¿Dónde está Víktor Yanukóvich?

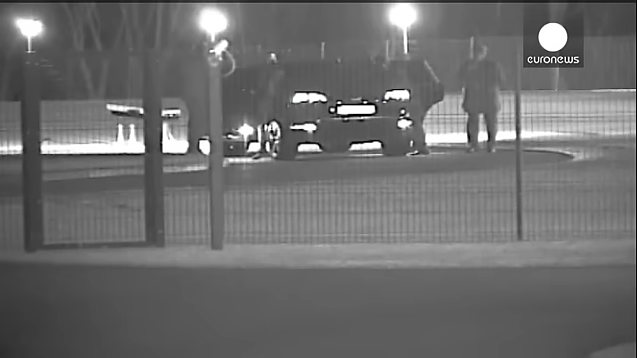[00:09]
Estas imágenes, captadas por una cámara de seguridad,
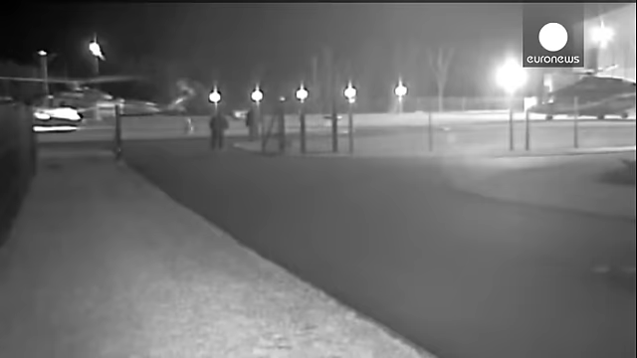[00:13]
mostrarían el momento exacto en el que abandonaba en helicóptero su lujosa casa de campo a una veintena de kilómetros de Kiev, aunque no hay certeza de ello.